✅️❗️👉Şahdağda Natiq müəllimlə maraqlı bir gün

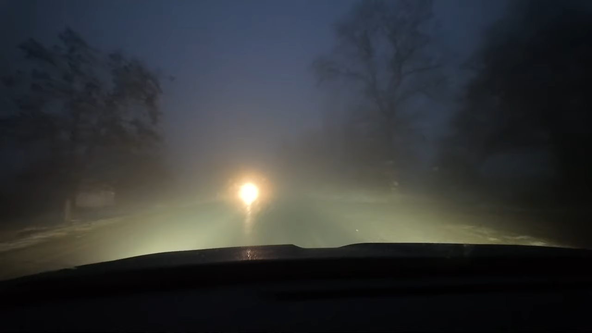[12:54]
Heç nə görsən. Dumandan heç nə görə bilmir. Yaxşı ki bu kamera işıqlandırırıq yolu. Belə görə bilirsə. Biz demə. Yox, ona çox inana bilmərəm. Allah köməyimiz olsun. Gedək sağ salamat çataq. Bu videonu paylaşmışım sən. Deməli sağ salamat. Görsün sən deməli sağ salamatı.